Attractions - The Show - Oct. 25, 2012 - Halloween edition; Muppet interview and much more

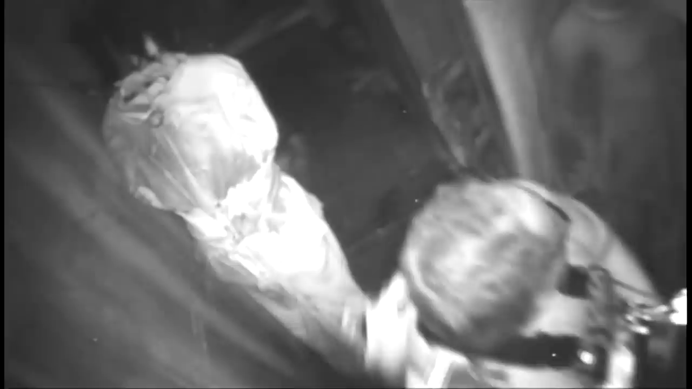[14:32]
Oh, my God. Oh, Jesus. Dead bodies. Oh, God. I think you had a religious experience going through there.